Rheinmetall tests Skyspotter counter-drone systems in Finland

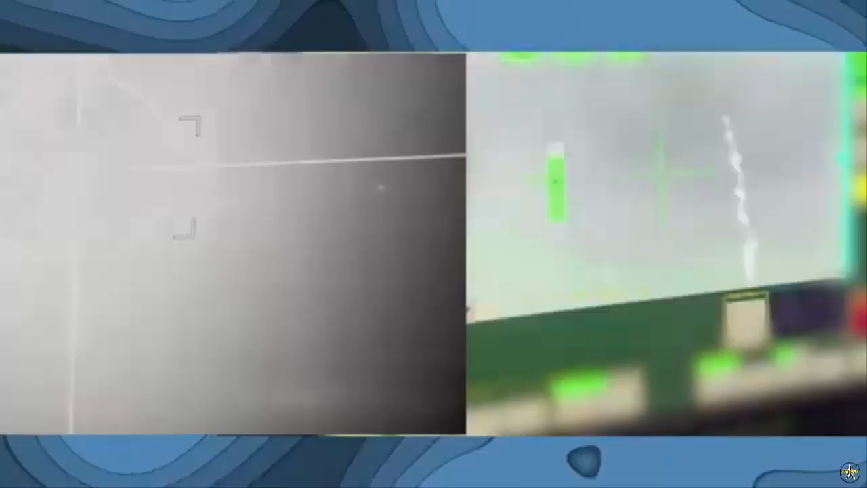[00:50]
and tracking of a wide variety of unmanned aerial systems operating at different speeds and in different airspaces. At the center of the presentation was SkySpotter, RAINMETAL's multi-sensory early warning and reconnaissance system.